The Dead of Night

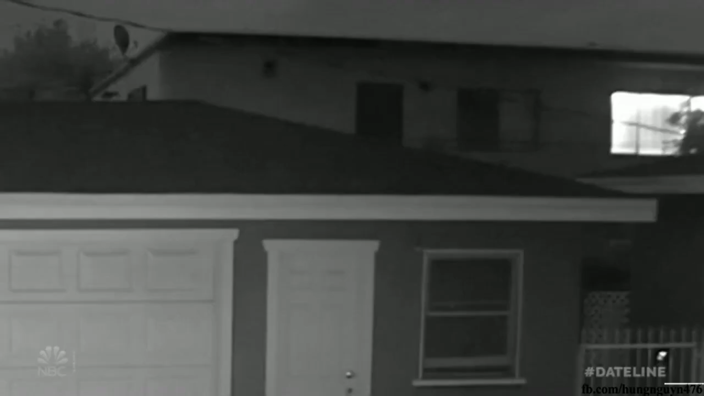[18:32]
Her door is too far away for the motion to activate the camera. So you're lucky, but you're unlucky.